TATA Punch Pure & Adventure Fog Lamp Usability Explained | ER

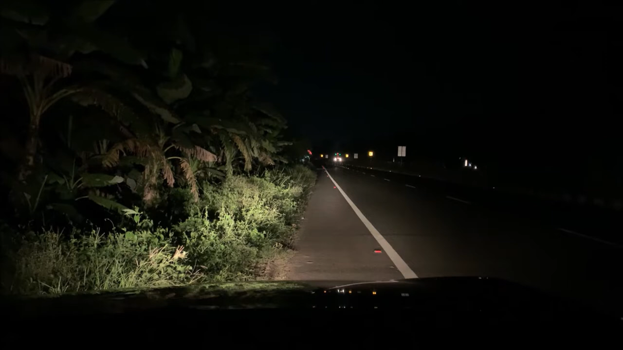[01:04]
To see the upper. I want to look which way light is so much. And I said that the headlight actually is bright. And the position of the light is better. So, this is how much it is going on. right now I'm going to the fog light off. What is the difference? It's a little bit bright, it's different from the front. It's different from the front, but it's different from the front.
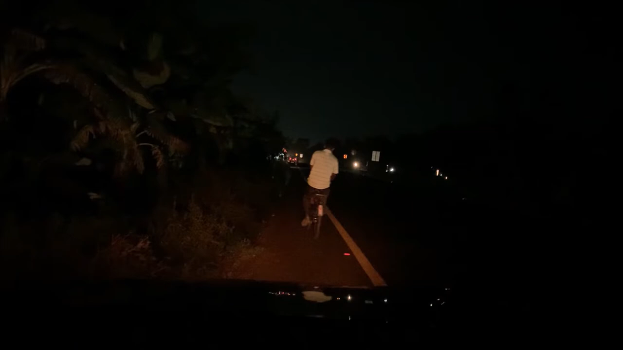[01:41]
I used to cover a portion of the headlight on the top of the headlight, but this is not the same in Tata Punch. Tata Punch means that the headlight is deeper than the headlight is deeper than the headlight. If you want to use the fog light,
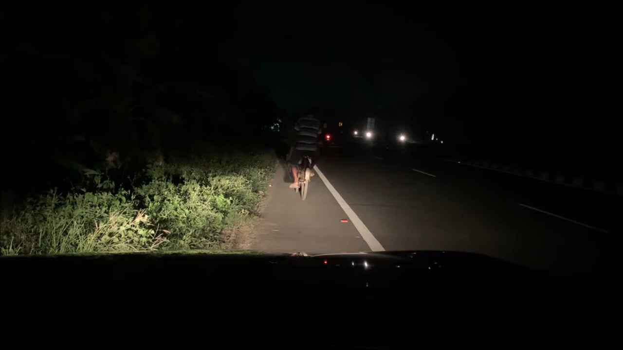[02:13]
then you can use it, but there is no need to use the fog light. This was the reason for making my video. I will show you something else. At this time, I used the headlight on the top of the headlight. I used the headlight on the top of the headlight. Now I will show you the fog light on.